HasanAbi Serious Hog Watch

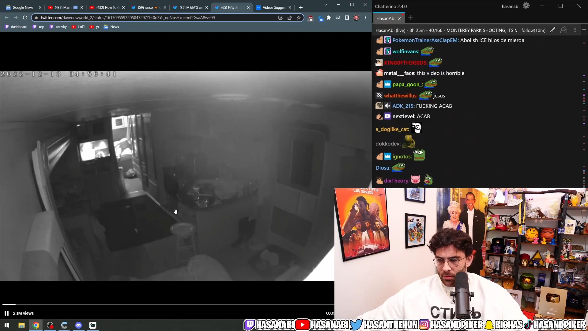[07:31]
Cops are outside of his house. They're saying, step outside on the PA system. What is going on?